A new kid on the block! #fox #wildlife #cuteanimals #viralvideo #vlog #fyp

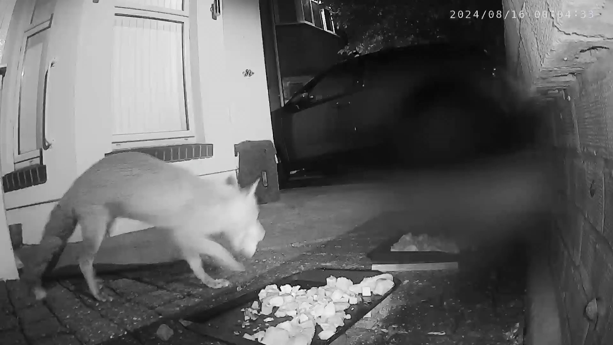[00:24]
JJ is next to arrive it does look like he's learned how to cock his leg chip chip then turns up and runs off with a piece of chicken
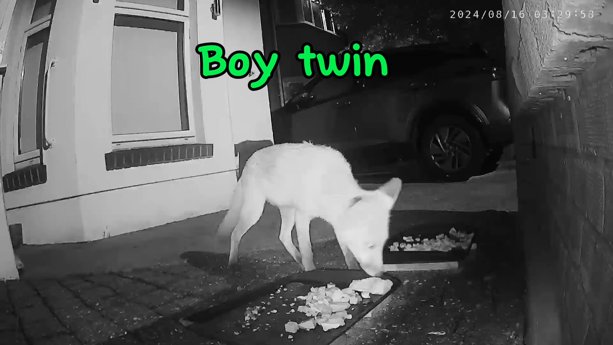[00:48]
the boy twin then arrives I am compiling a list of popular names and I will put that out to vote at some stage and then we have Tiny arrives
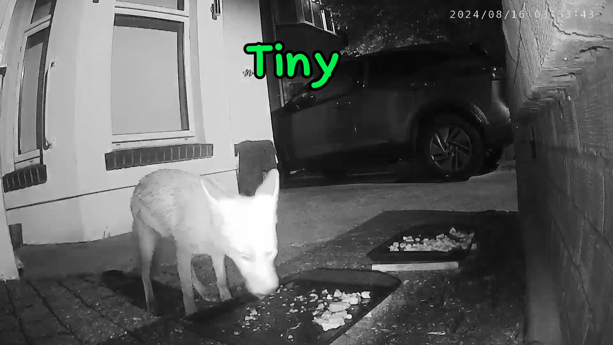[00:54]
Miss Bobbyhead Daphne arrives and then
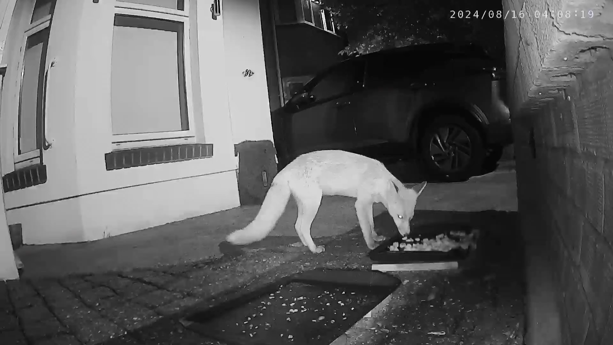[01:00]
Jazzy the female twin she comes over as well Tiny is back again
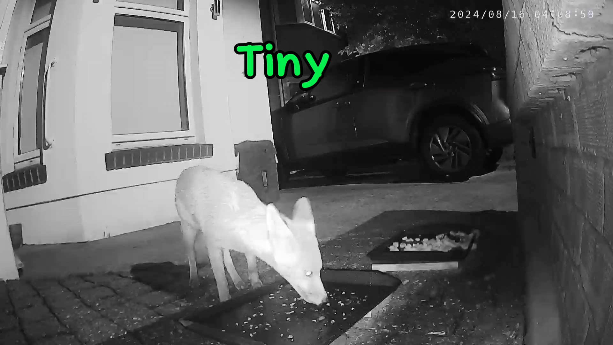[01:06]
and chip chip comes over too
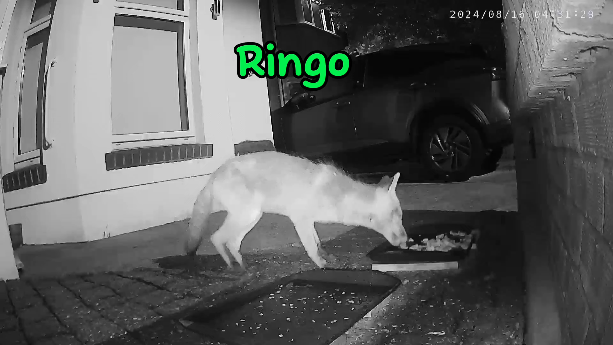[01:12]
Ringo then turns up no sign of Howie tonight though
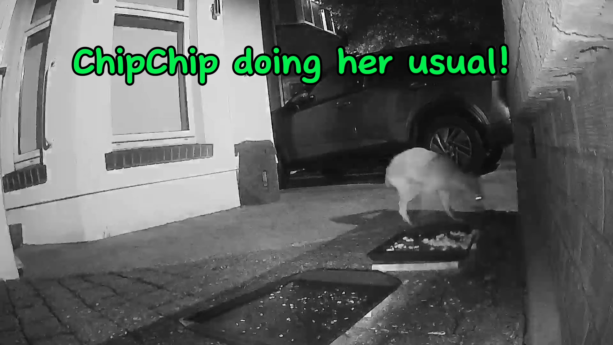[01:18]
and then chip chip does her usual thank you
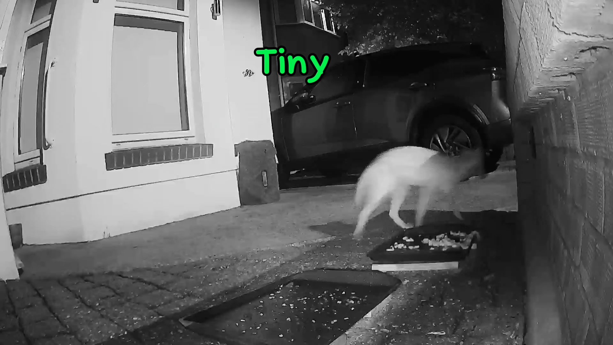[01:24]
Tiny then comes back again and Pip shows up Jimmy is back in near daylight and then he is around again in daylight